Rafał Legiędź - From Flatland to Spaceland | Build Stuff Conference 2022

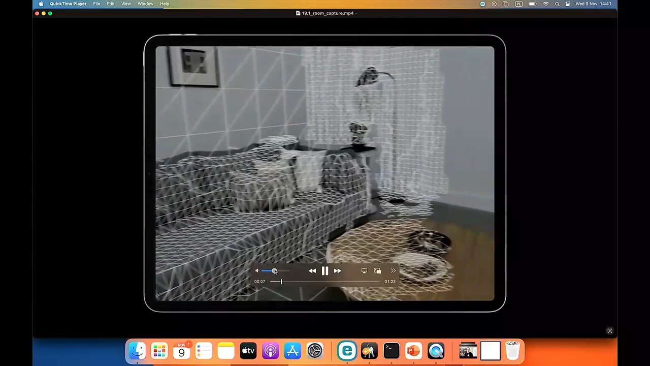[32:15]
which gives you a coarse understanding of the geometric structure of your space and enables brand new augmented reality use cases in your apps.